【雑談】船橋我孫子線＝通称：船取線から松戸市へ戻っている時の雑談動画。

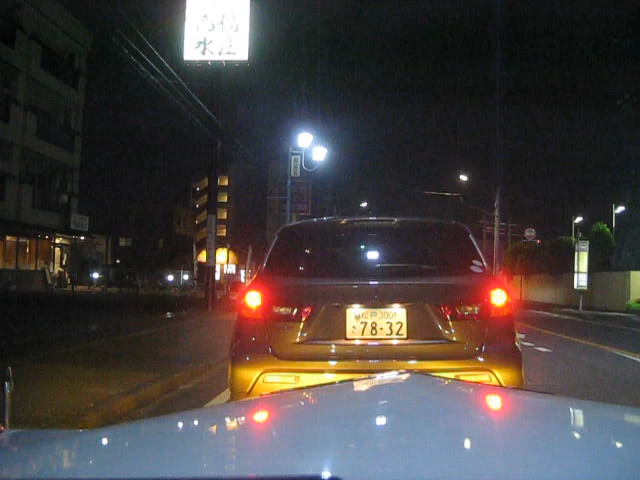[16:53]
ここは松井大の産業道路ですねご紹介するのが遅れましたのでこれ、次の信号で突き当たりでその産業道路ももう終わりになります
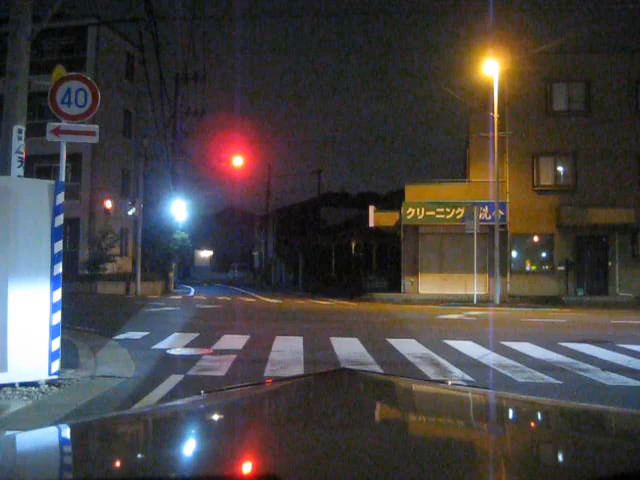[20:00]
左側の角も本当は今工事してますけど本当は山田うどんだったんですよ山田うどん山田うどんが潰れてなくなってマンションが立つのかなそういう風にだんだん変わってきますねどんどんねクリウス信号無視
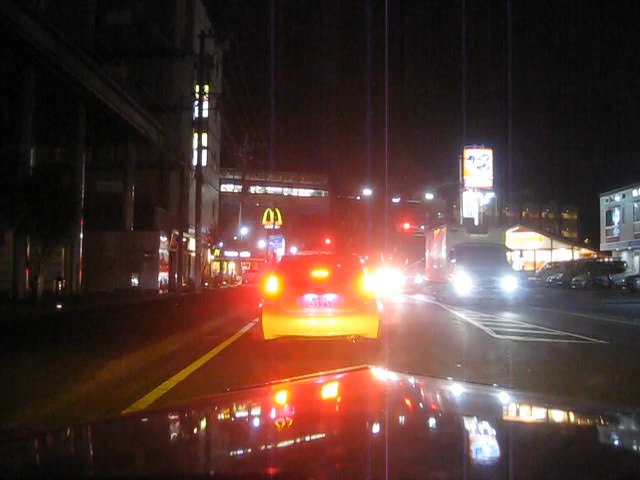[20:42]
小さな後ろを東松戸駅前の交差点です。
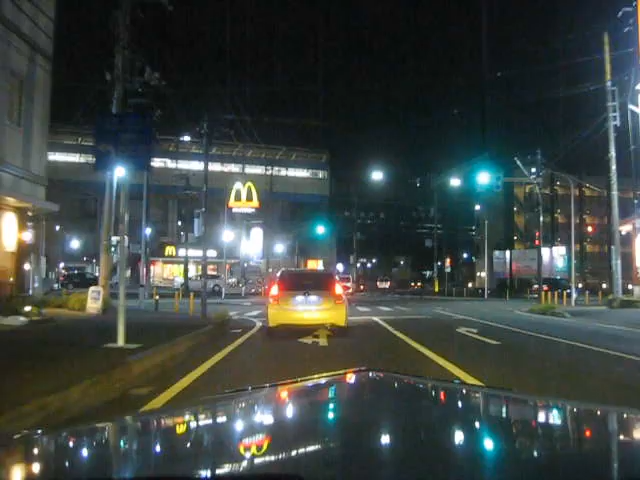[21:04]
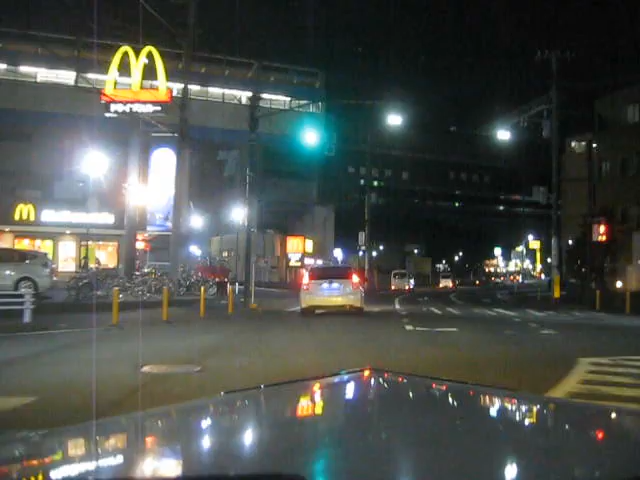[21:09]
東松戸駅前の交差点です。こっちの方は全然雨降ってないですね。今、松戸ですけど。松戸の南の方ですけど、雨は降ってないです。筑波市の方は結構降ってたので、疲れましたね。